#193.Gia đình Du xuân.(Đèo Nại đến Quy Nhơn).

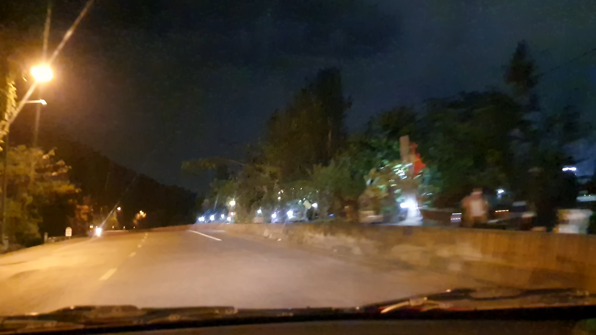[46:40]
Dốc thì không sợ, mà sợ cuối dốc là một cái hẹo. Hẹo cong. Phải không phải là lên đường. Chúng ta phải chạy cẩn thận. Còn là thả dốc số 4 với số 3 không? Thẳng bớt.